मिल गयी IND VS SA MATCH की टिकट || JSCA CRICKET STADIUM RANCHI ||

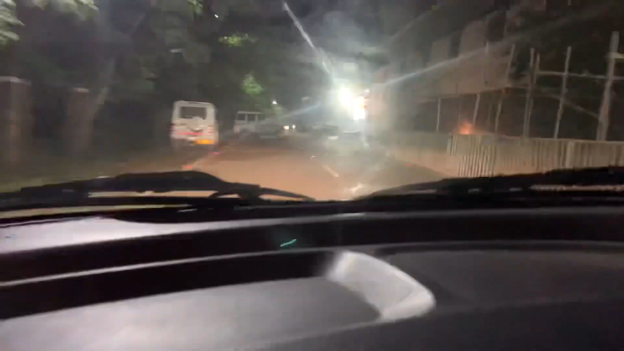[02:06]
तो यह देखिए स्टेडियम के बाहर रात का सीन पुरा
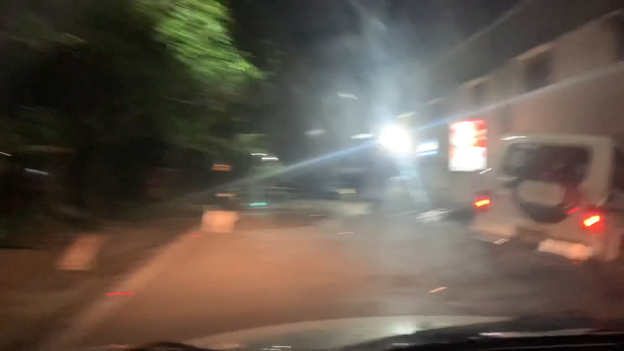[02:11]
खाली खाली राता एकदम सन्नाटा और हम लोग क्योंकि लेट में आया थे टिकट लेने लगबग
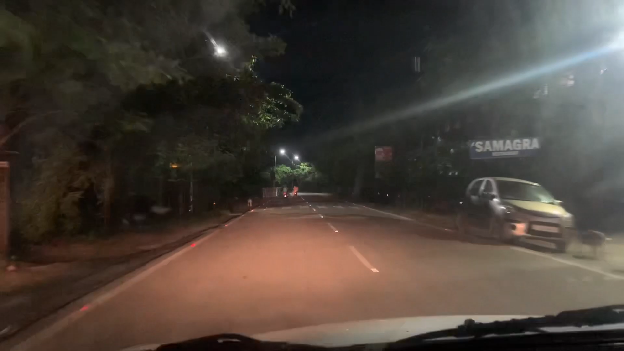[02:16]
दो पहर के दो-तीन बजे वह भी लेट ही था तो